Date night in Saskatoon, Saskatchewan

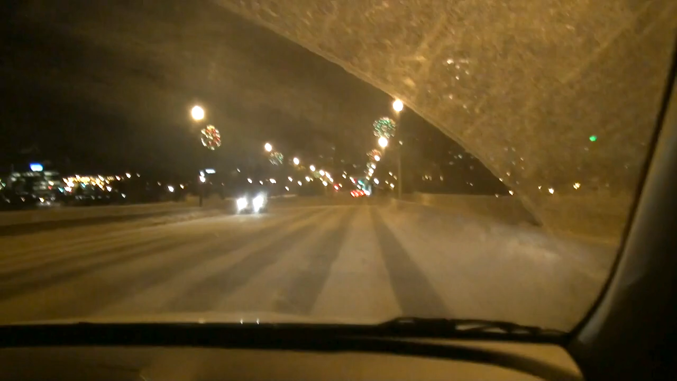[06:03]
Alright. Still got Christmas lights around here. So, good yoga. Thanks for inviting me. You're welcome. So, you know how to get there, right? I think so. Alright. I'll just keep going. Keep going straight and turn right somewhere.